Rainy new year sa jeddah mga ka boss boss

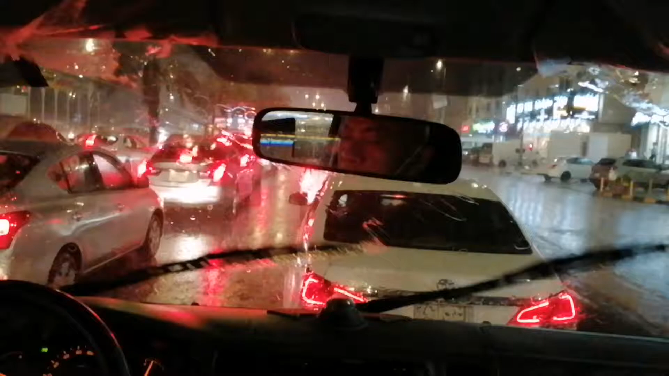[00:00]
Yan yung new year ng Jeddah mga kabusbus Lakas ng ulan Pagsalubong sa 2021 Napakalakas ng ulan mga kabusbus Hindi kami makausad almost Kalahating oras na kami dito sa kalsada Ayan
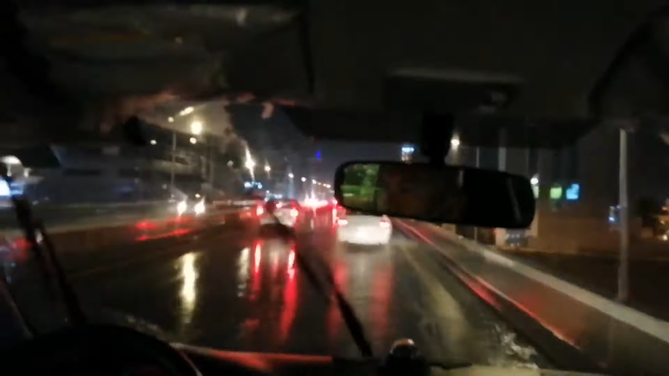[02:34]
Paulan na New Year Sa buong Jeddah Suri Arabia Mga kabusbus Ayan lang muna And guys Out Mga kabusbus Andito